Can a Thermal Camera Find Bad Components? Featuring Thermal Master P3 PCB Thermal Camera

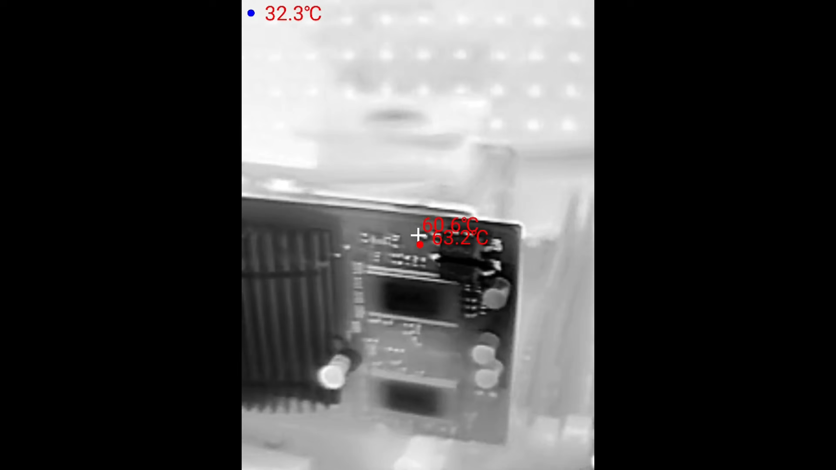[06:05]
So it is expected to run a little bit hot. You can see here that the RAM modules are running a little bit warmer. The area behind the GPU, of course. And here we've got,
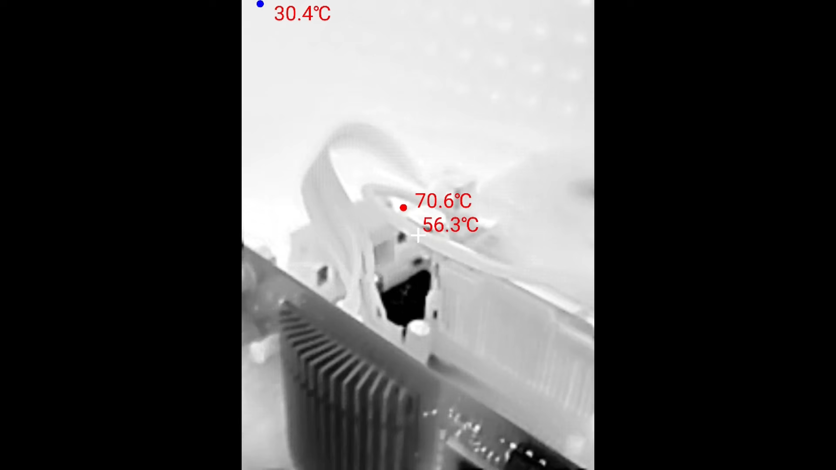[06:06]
On screen: min 30.4°C
I guess that's a MOSFET to do with the voltage regulation sitting in the 80s. So this one is a little bit warmer.
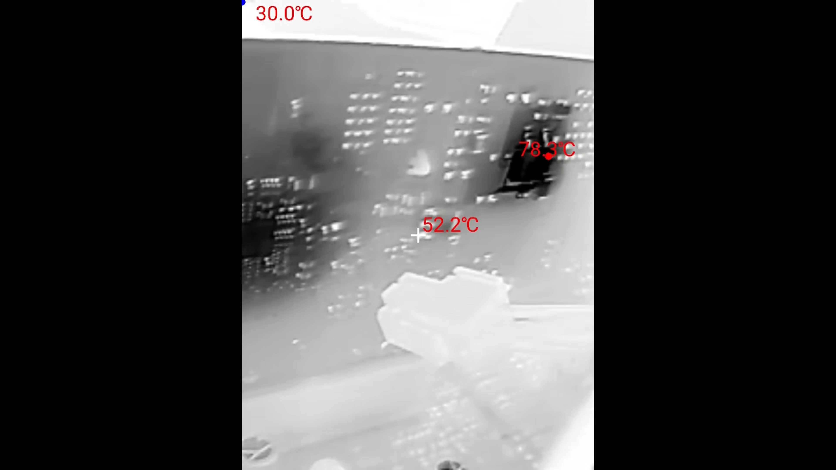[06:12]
On screen: spot 52.2°C
But all in all, I think this motherboard is fine. I don't see a reason to do a recap on this one.
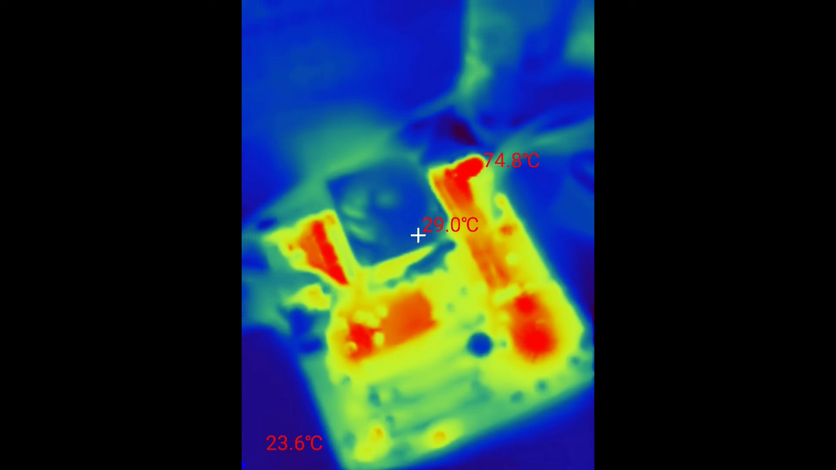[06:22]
On screen: spot 29.0°C, max 74.8°C, min 23.6°C
And here we have another motherboard. This is one I only just recently got in.
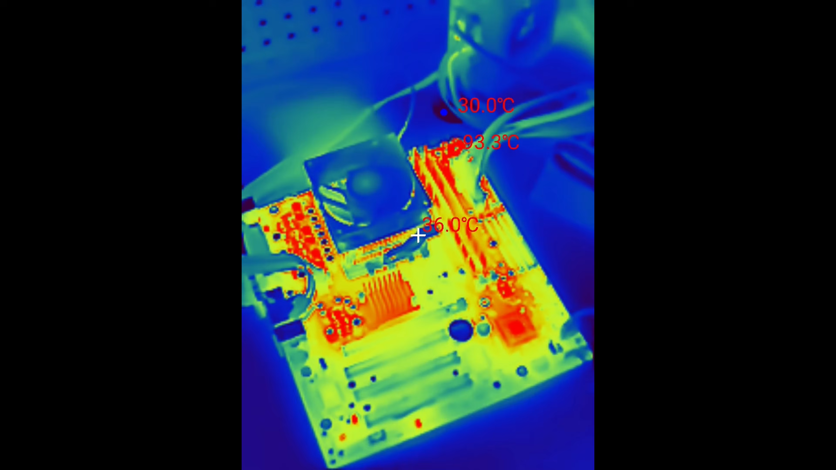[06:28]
We can see it's detecting a hotspot at the back right corner. 93, 94. It's actually going up a little bit. It started off a little bit cooler. So this is definitely an area that we want to check out. It's near the memory, the RAM slots.
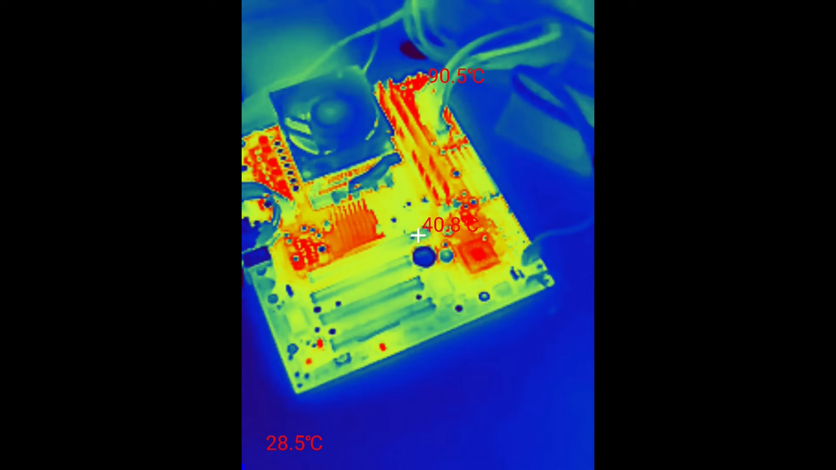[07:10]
So I prefer turning it off to have a smoother experience. The frame rate, by the way, is 25 FPS. The resolution of the thermal imaging sensor is 256 by 192. And then you can upscale it to 512 by 384. It supports temperature ranges from negative 20 all the way up to 600 degrees Celsius.
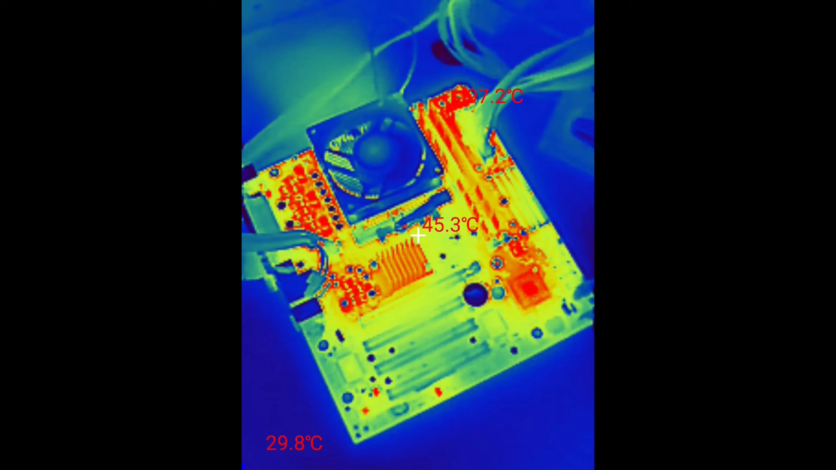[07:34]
On screen: spot 45.3°C
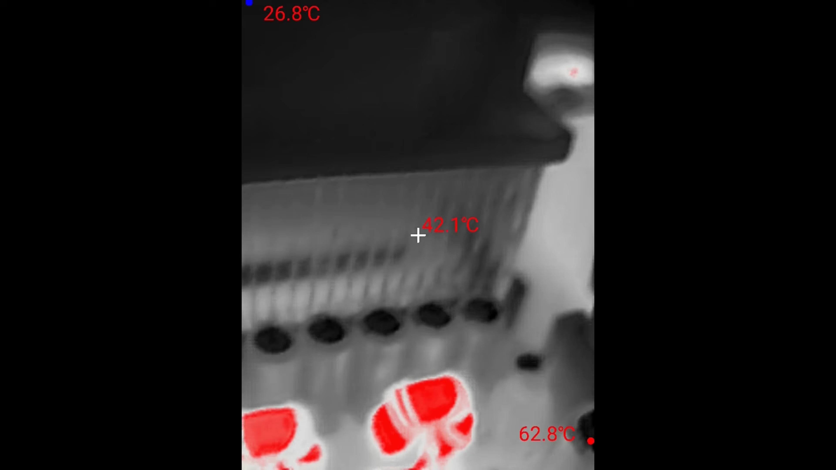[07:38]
On screen: spot 42.1°C
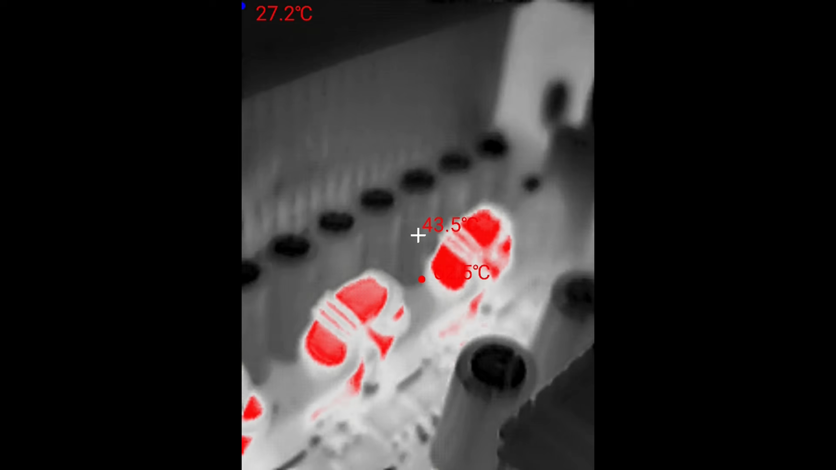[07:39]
On screen: spot 43.5°C
Here we are checking the components near the CPU socket. This capacitor sitting in the 50s. That's all looking fine.
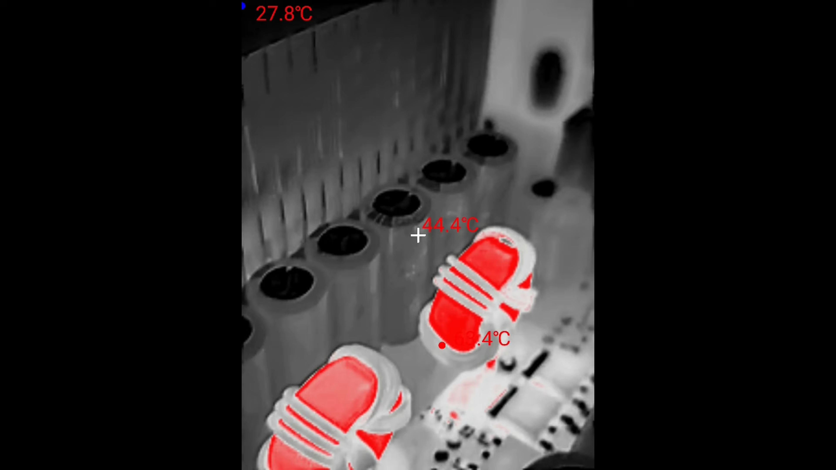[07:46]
On screen: spot 44.4°C
Again, they chose really nice caps from
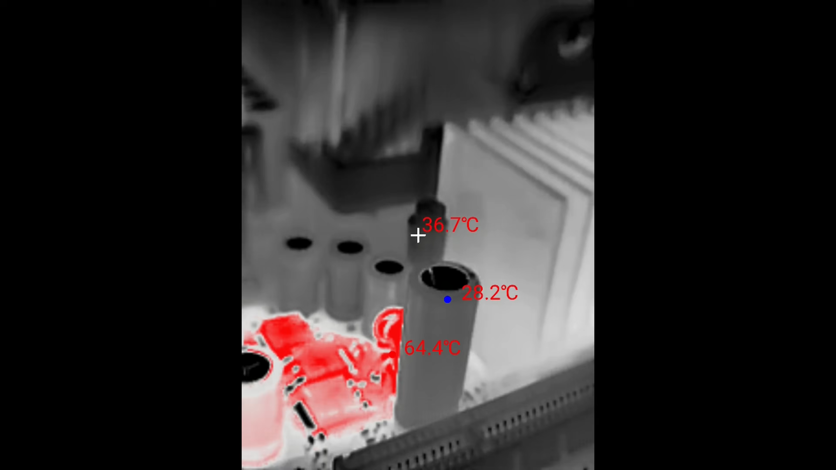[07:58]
On screen: spot 36.7°C, max 64.4°C, min 28.2°C
And yeah, the temperatures looking perfectly fine. Again, the MOSFETs are the components that are emitting the most heat.
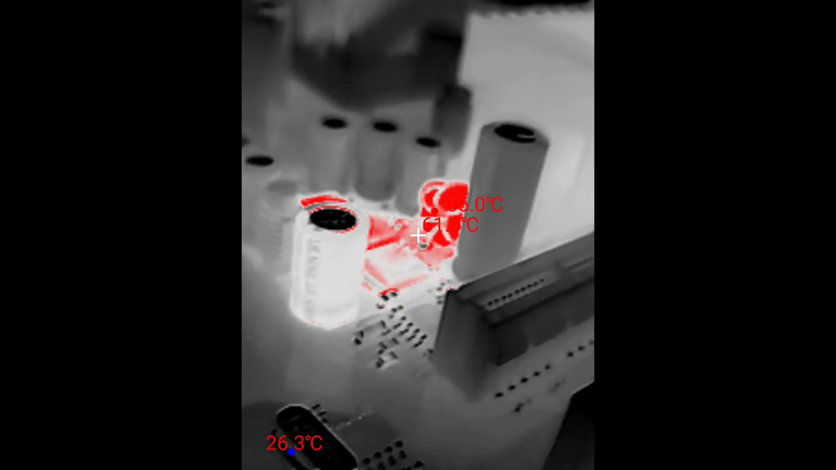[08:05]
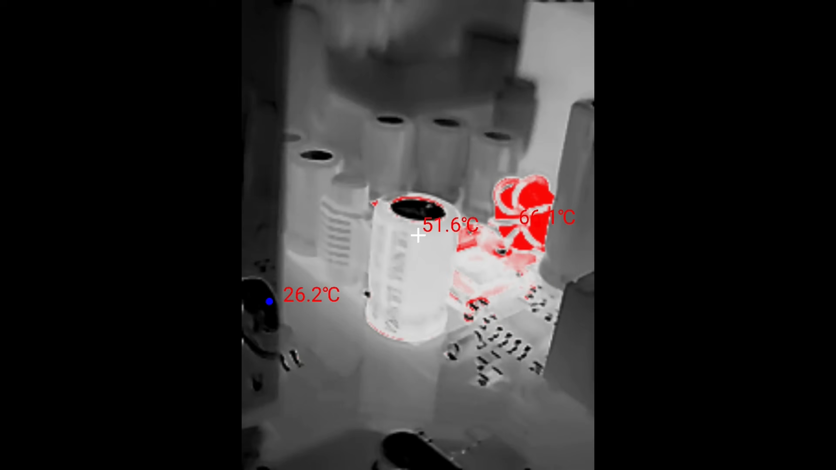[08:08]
On screen: spot 51.6°C, min 26.2°C
And the inductors also, they're also getting quite hot.
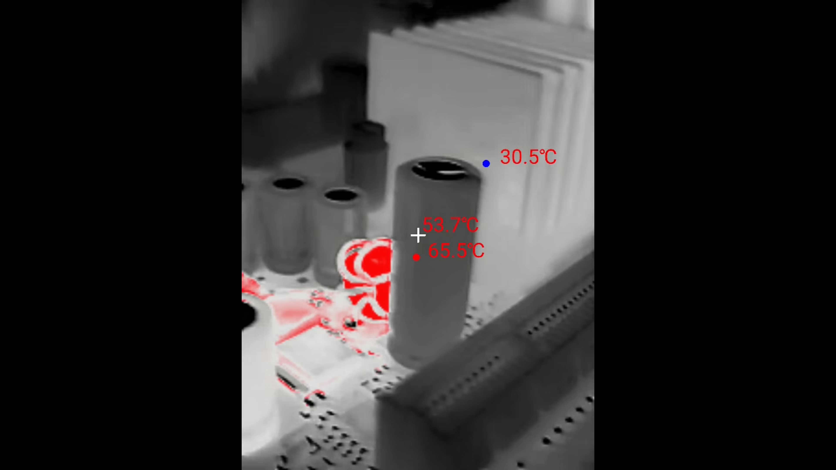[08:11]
On screen: max 65.5°C, min 30.5°C
But around the CPU area, this is too expected.
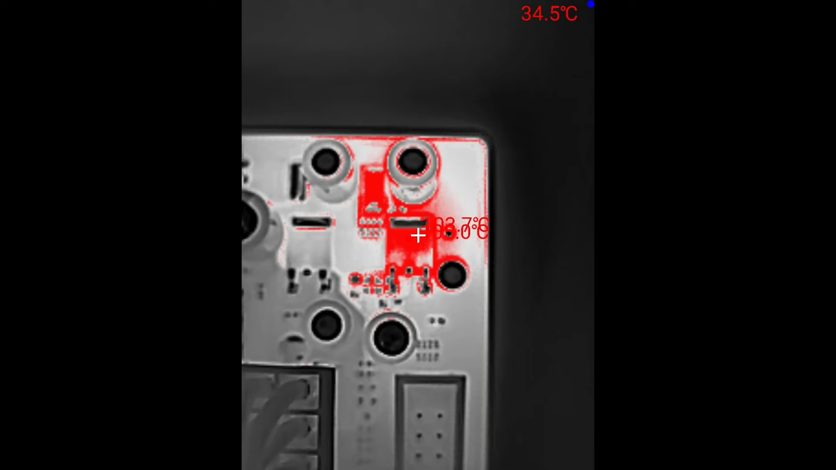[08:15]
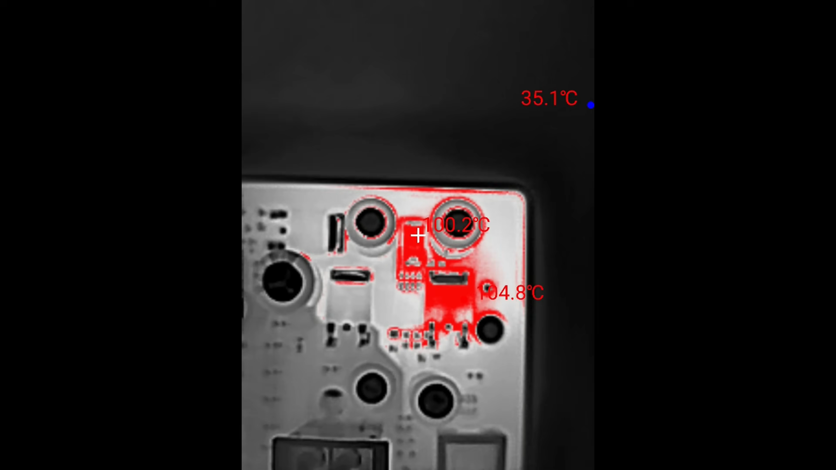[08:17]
And now let's have a closer look at that area near the RAM socket.